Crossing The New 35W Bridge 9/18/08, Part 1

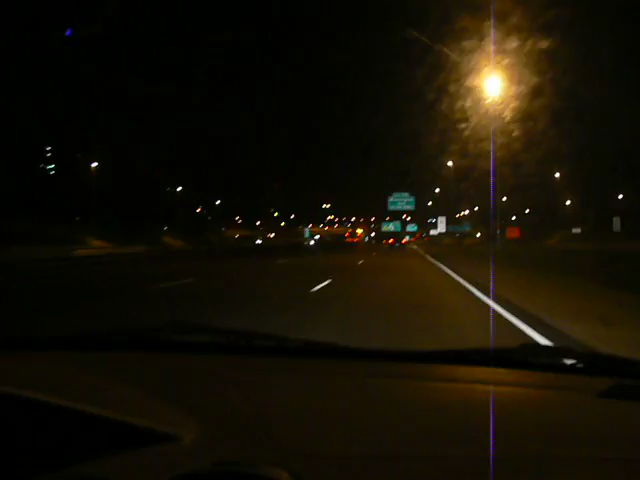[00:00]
All right, we are now approaching the 35W Bridge, the brand new one. Yay! And Steffi's win. Thank you. Turn it to our Steffi. Good Steffi. Hi. I'm so excited, but it's like a little time in the morning. That's the time it is right now. Yeah. Wow, sweet. Okay, there's a lineup.